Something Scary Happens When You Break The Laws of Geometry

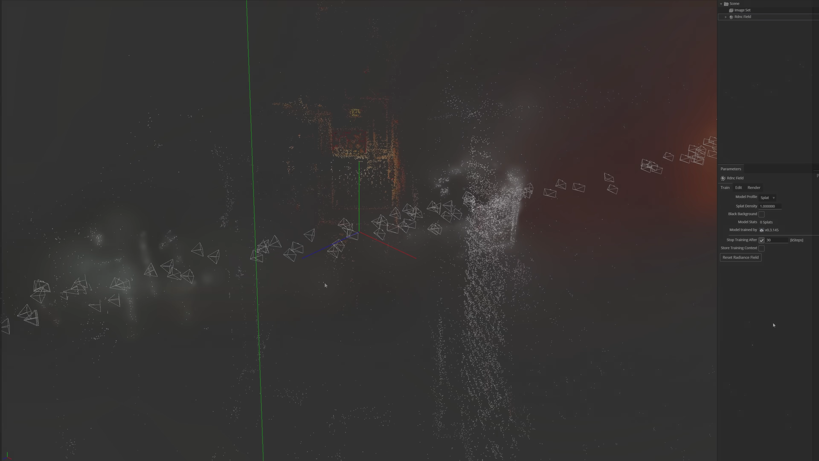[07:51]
So these points are basically track points in space based on looking at all the footage. And it's kind of geometrically figured out where they are.